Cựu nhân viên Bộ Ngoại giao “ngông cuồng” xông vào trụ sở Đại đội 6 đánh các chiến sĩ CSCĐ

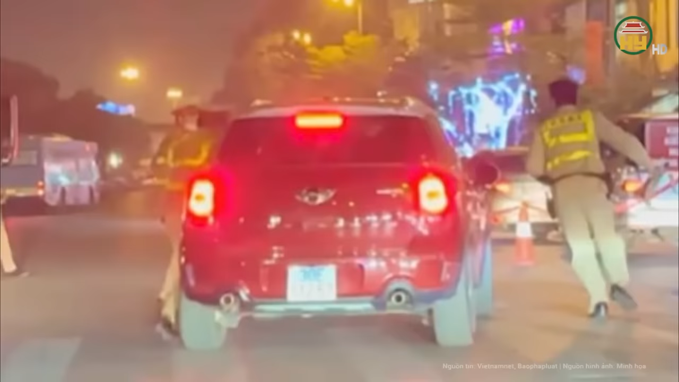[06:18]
Trước đó, tài xế Trung điều khiển ô tô mang biển kiểm soát 30E-11257 hất một chiến sĩ cảnh sát giao thông thuộc đội cảnh sát giao thông đường bộ số 1,